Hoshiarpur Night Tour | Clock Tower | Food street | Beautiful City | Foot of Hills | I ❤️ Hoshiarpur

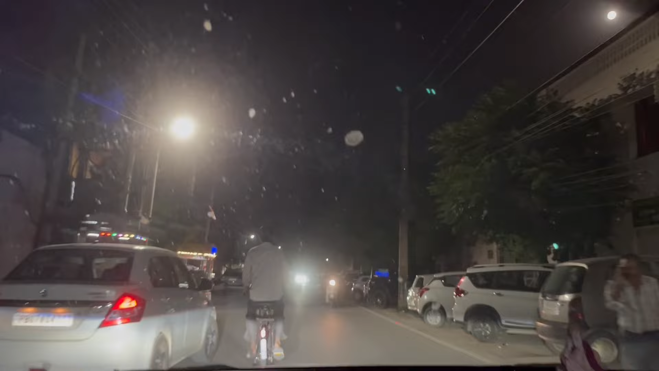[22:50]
ਇੱਥੇ ਨਵਾਂ ਜਿੰਮ ਖੋਲਿਆ ਅਤੇ ਲਓ ਜੀ ਮਸਲ ਮੈਨ ਕਿੱਦਾਂ ਨੀਤੀ ਦੇਖਿਆ ਸੀਗਾ ਜਾ ਕੇ ਅੱਛਾ ਯਾਰ ਸਾਰੀ ਮਸ਼ੀਨਰੀ ਅਵੇਲੇਬਲ ਆ ਓਕੇ ਤੇ ਵਧੀਆ ਬਣਿਆ ਸਪੇਸ਼ੀਅਸ ਆ
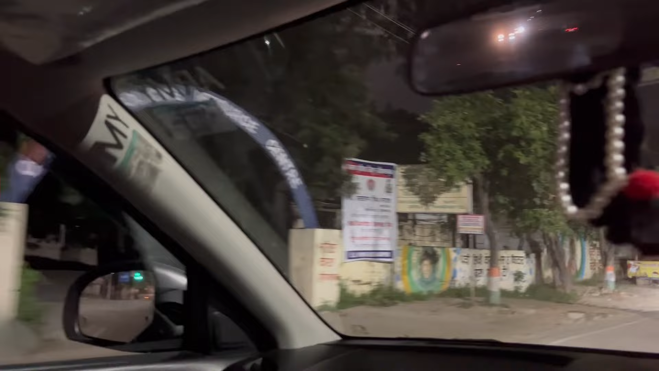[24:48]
ਜਿਹੜਾ ਟਰੈਕਟਰ ਉਹਨਾਂ ਨੇ ਚੱਕਿਆ ਸੀਗਾ ਇੱਥੇ ਲੈ ਕੇ ਗਏ ਜੀ ਸਦਰ ਥਾਣੇ ਕੈਪਸਨਸ
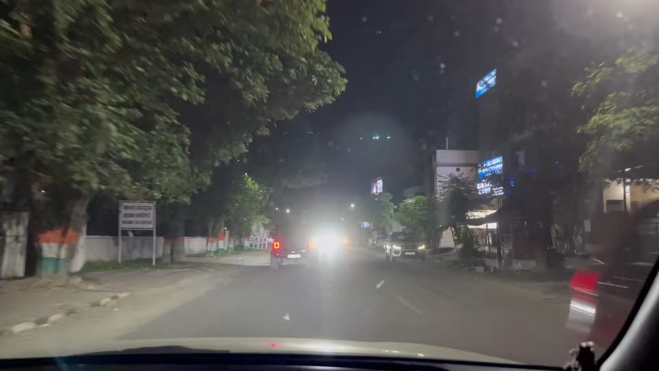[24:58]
ਅਤੇ ਭਗਤ ਸਿੰਘ ਚੌਂਕ 'ਚ ਆਪਾਂ ਆ ਗਏ ਜੀ ਇਹ ਜੀ ਸਾਡਾ ਪੋਰਸ਼ ਏਰੀਆ
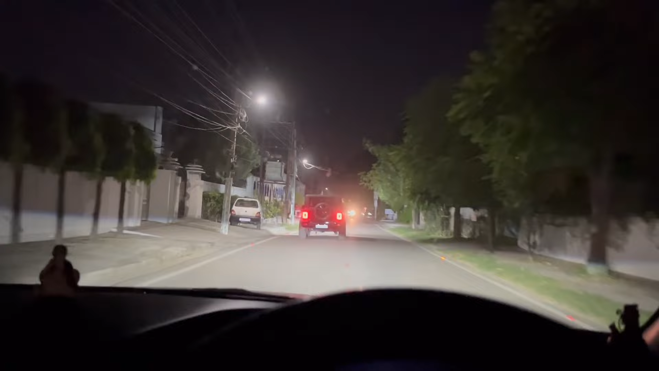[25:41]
ਗੁਰਦੁਆਰਾ ਸਾਹਿਬ ਜੀ ਡੀਸੀ ਰੋਡ ਦਾ
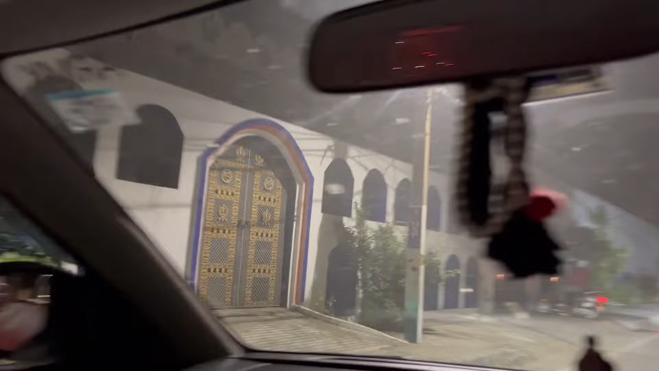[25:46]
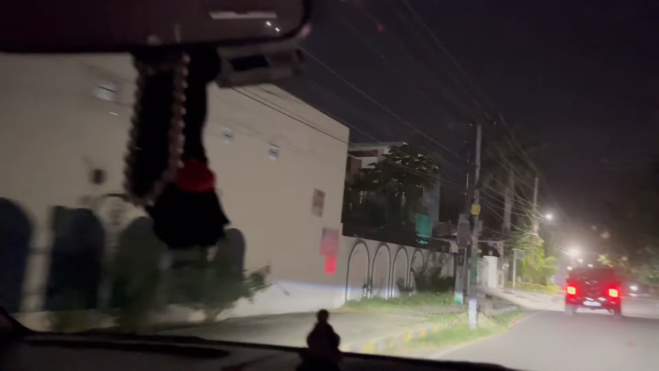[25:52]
ਸਾਰੇ ਤੁਹਾਨੂੰ ਆਫਿਸਰ ਲਾਈਨ ਦੇ ਪੀਪਲ ਅਤੇ ਵੱਡੇ ਵੱਡੇ ਬਿਜ਼ਨਸਮੈਨ ਦੇ ਘਰ ਵੀ
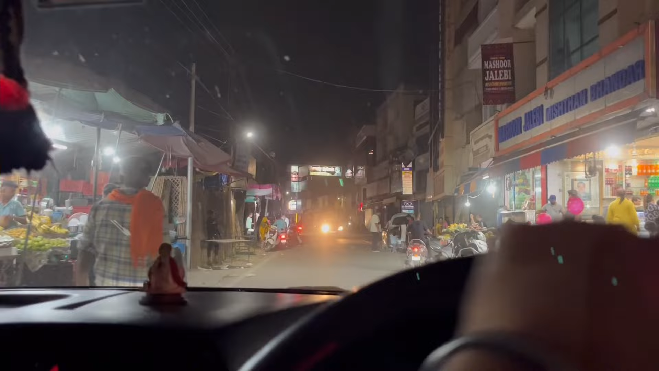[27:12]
ਇੱਕ ਤਰ੍ਹਾਂ ਦਾ ਇੰਪੋਰਟੈਂਟ ਤੱਕ ਮਿਲ ਜੂਗਾ ਜੀ ਇਸ ਰੋਡ 'ਤੇ
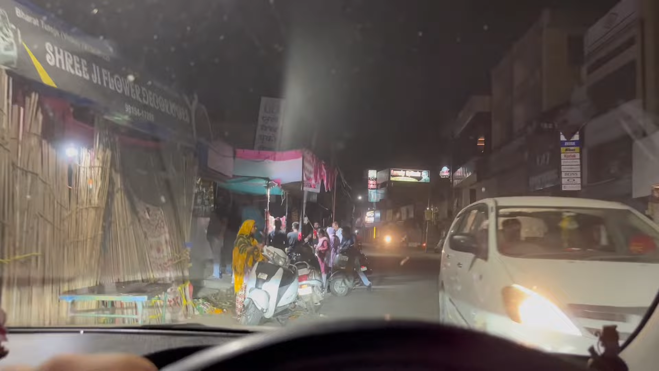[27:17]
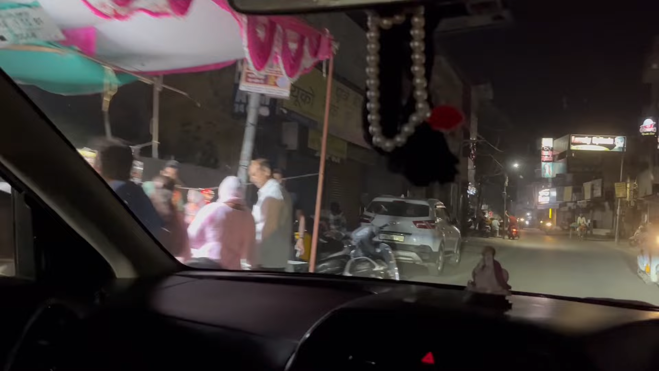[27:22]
ਇੱਧਰ ਜੀ ਇੱਧਰ ਸਾਰਾ ਰੱਖੜੀ ਵਾਲੀ ਮਾਰਕੀਟ ਆਈ ਜਾਂਦੀ ਜੀ ਇੱਧਰ ਆਪਾਂ ਬਾਲਕ੍ਰਿਸ਼ਨ ਰੋਡ ਵੱਲ ਨੂੰ ਮੁੜ ਚੁੱਕੇ ਹਾਂ ਜੀ ਇਹ ਬਾਲਕ੍ਰਿਸ਼ਨ ਰੋਡ ਆ ਗਈ ਡਾਕਟਰ ਬਾਲਕ੍ਰਿਸ਼ਨ ਰੋਡ ਕਹਿ ਦਿੰਦੇ ਜੀ ਇਹਨਾਂ ਨੂੰ